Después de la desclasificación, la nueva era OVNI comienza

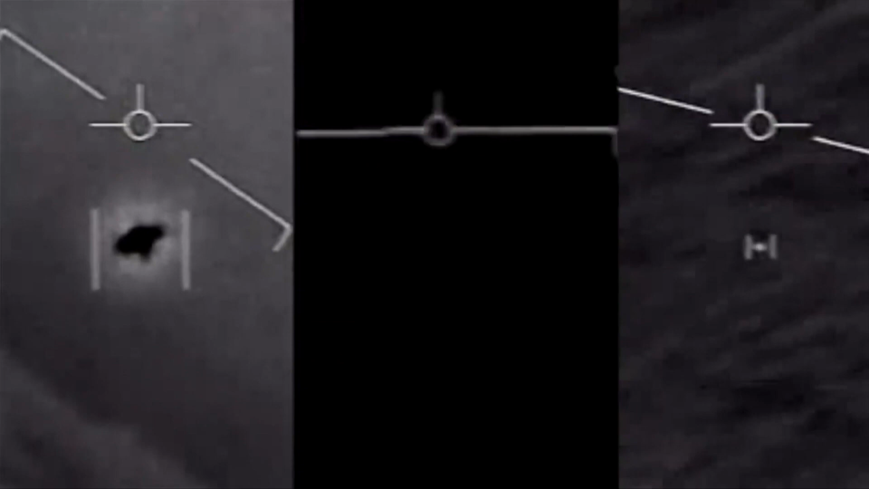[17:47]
La mayoría de estas imágenes vienen de sensores infrarrojos que capturan la firma de calor de la aeronave.
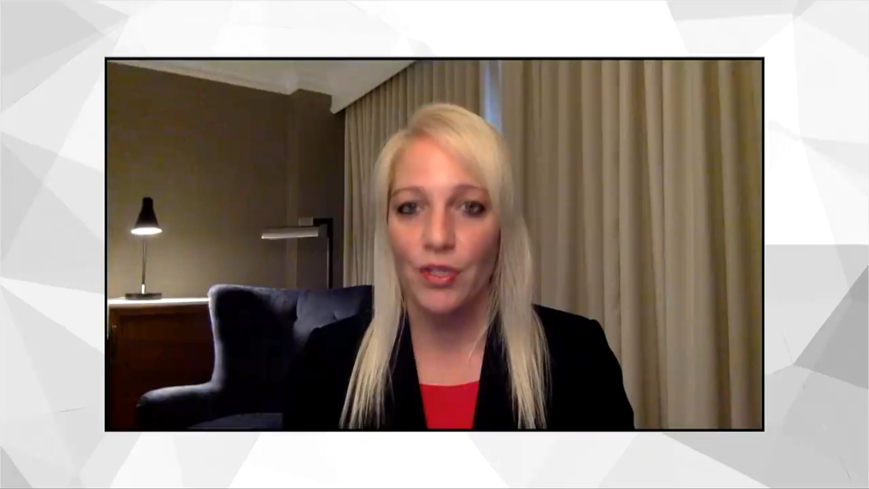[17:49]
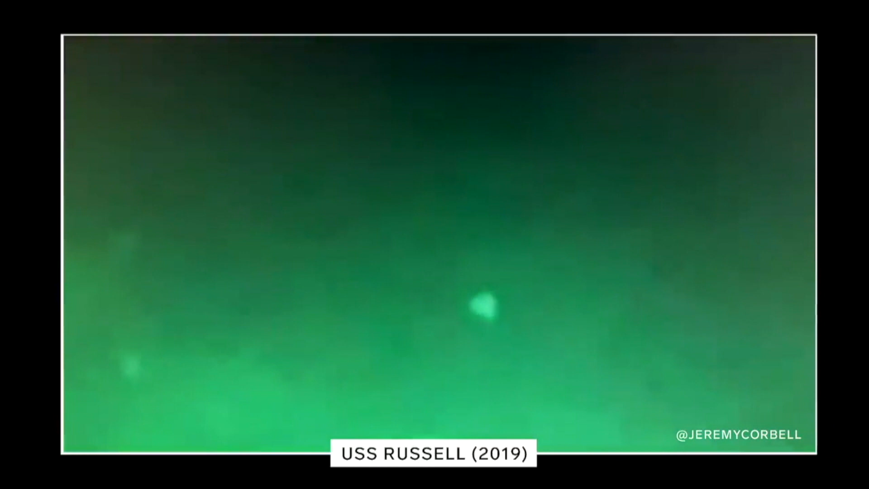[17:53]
Este video utiliza visión nocturna y fue grabado desde la cubierta de un destructor de la Marina norteamericana.
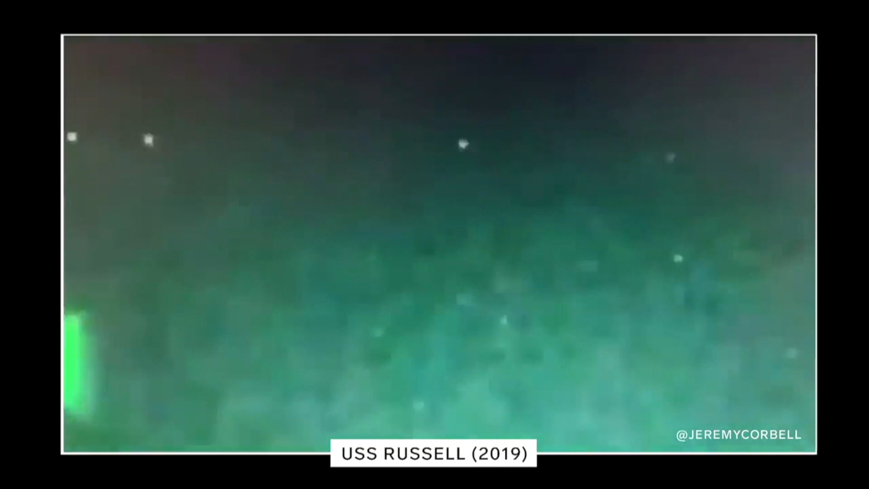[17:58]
Posiblemente su forma piramidal tenga superficies planas o irregulares que desvíe las ondas de radar y no le permita volver al emisor.
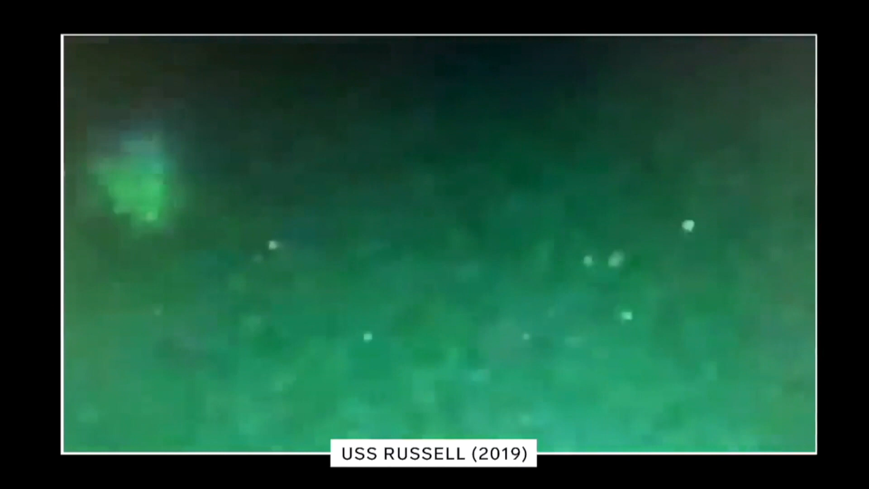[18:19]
Es muy difícil decir cuáles son sus colores reales. La capitán Thimbley concluyó mostrándose sorprendida por lo que observó en la videograbación del buque de guerra USS Omaha del día 15 de julio del 2019,
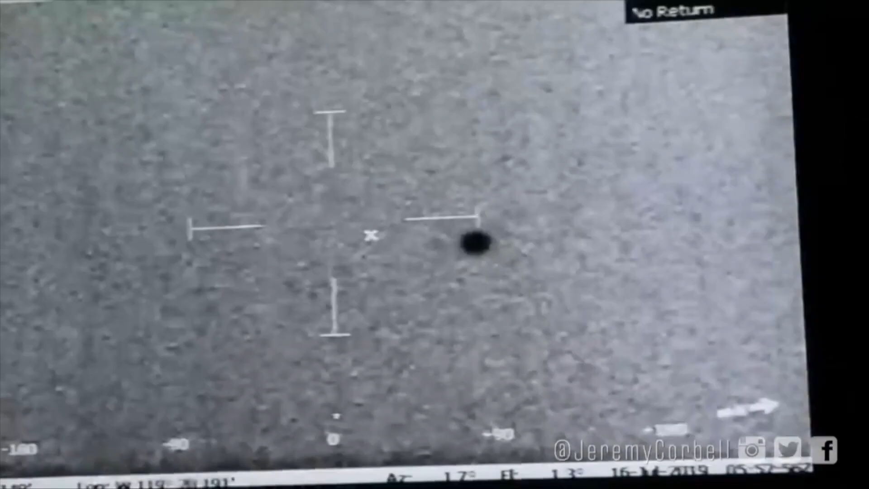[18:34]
en donde un objeto de origen desconocido realizó una demostración en la que manifestó capacidades avanzadas de tecnología que le permitía
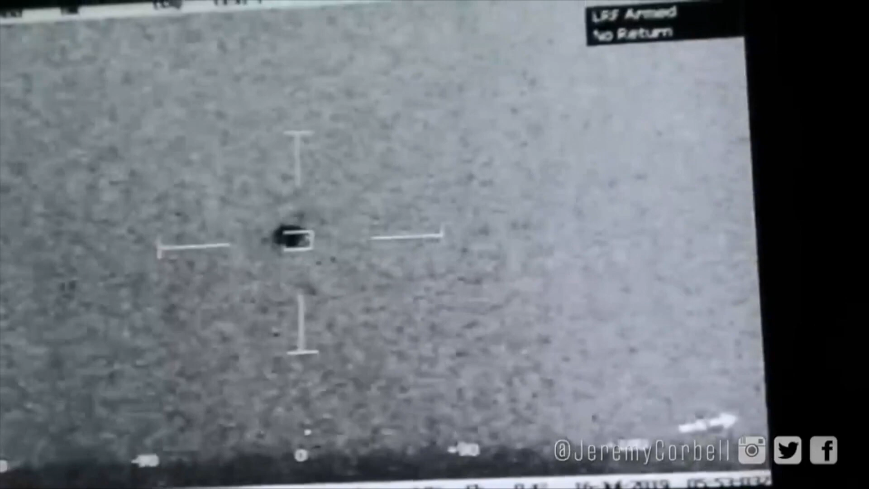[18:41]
volar y al mismo tiempo poder sumergirse en las aguas del océano,
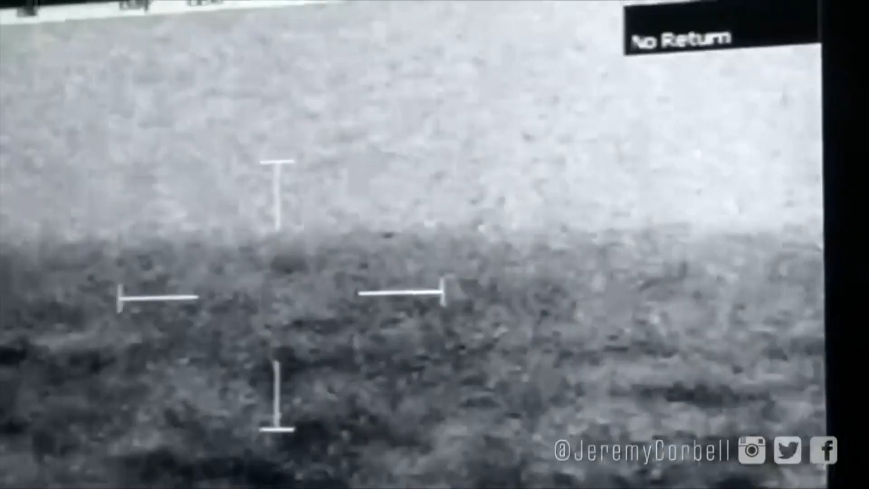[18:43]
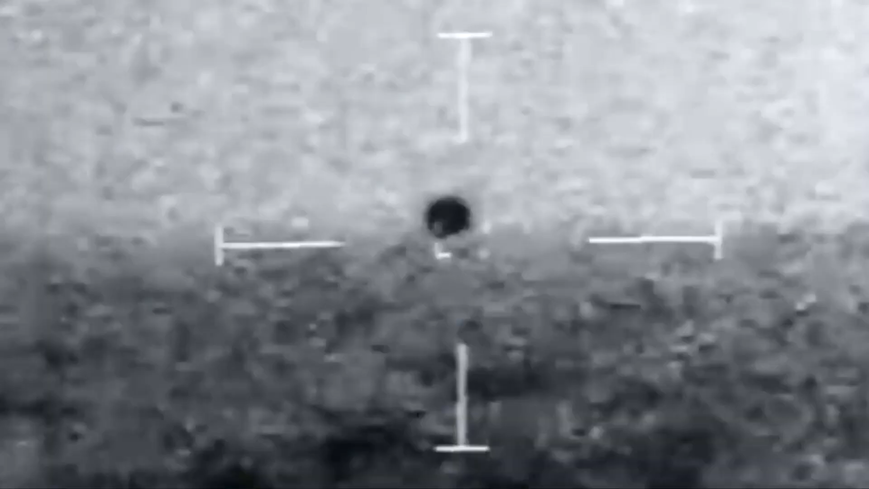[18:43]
un hecho al que se mostró totalmente desconcertada.
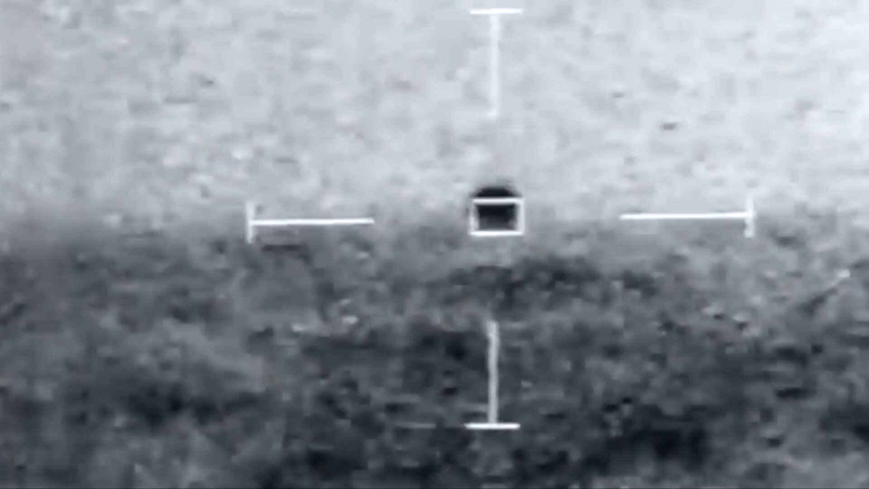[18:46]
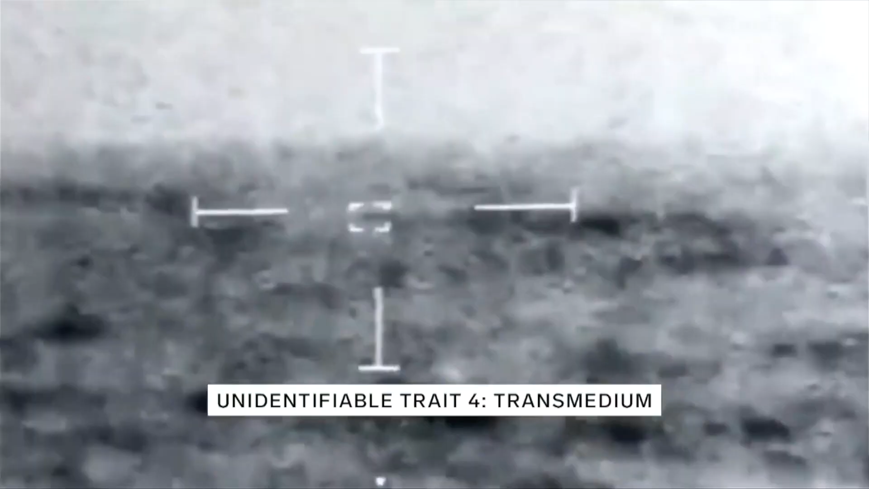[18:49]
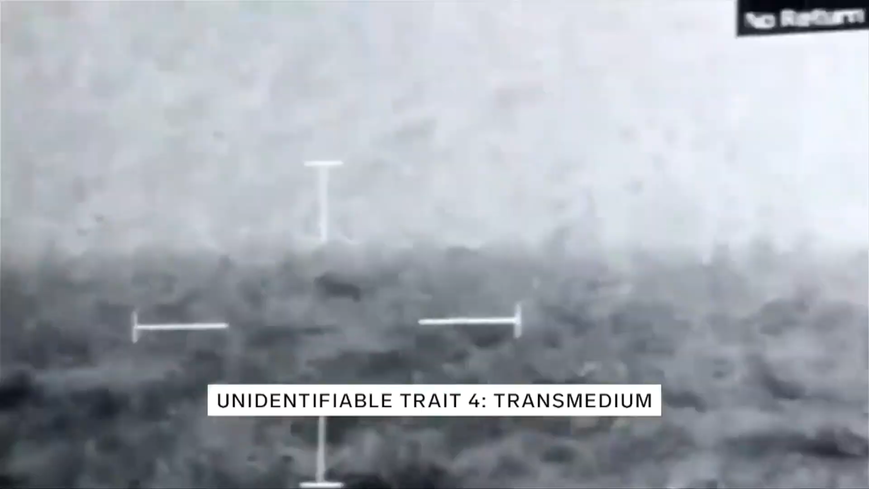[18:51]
Esto solo significa que estos objetos se trasladan con la misma facilidad a través de diferentes ambientes,
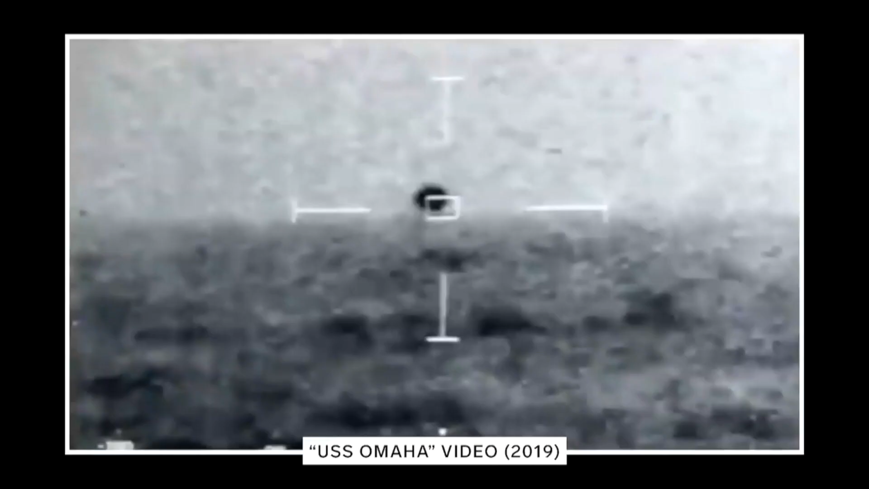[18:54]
como el espacio, nuestra atmósfera e incluso bajo el agua. Este video fue tomado fuera de las costas de San Diego, y lo más destacable es su habilidad de viajar por el aire y bajo el mar. En cuanto al objeto se acerca al agua, esperan marcar las coordenadas, la ubicación y el rango al que este objeto bajó. Y no sé, no estoy segura.